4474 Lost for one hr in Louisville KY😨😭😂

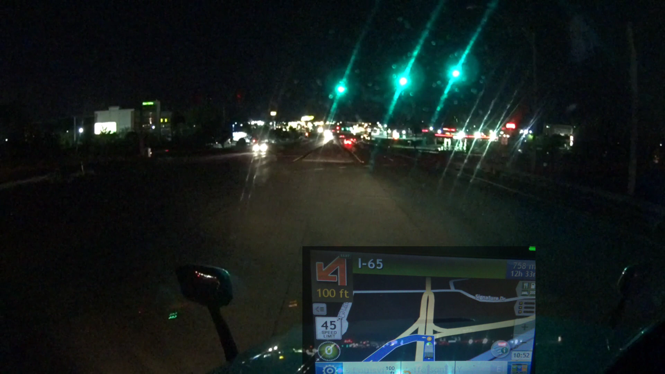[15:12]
say so. In a quarter mile, merge onto I-65 north. That's if they updated it.
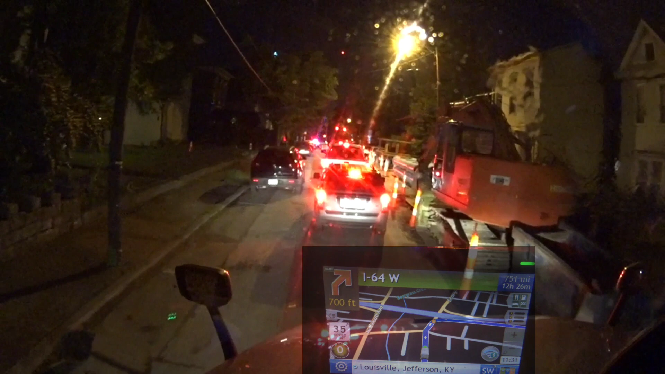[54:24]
I just hope I don't snag any cars with me. Like that guy over there in Cajon Pass.